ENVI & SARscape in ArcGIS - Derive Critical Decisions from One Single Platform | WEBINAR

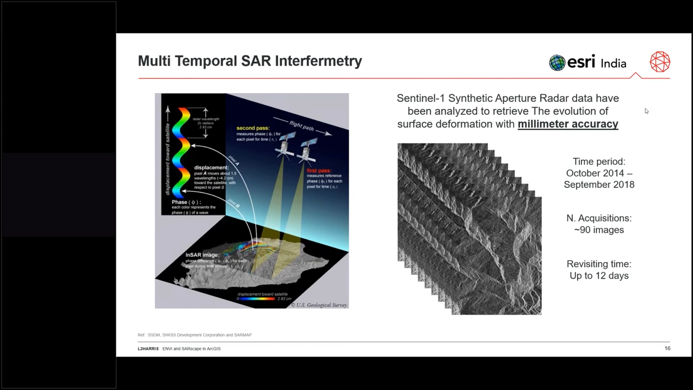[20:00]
time of backscatter signals of multiple acquisitions this technique allows to measure surface deformation along the satellite line of sight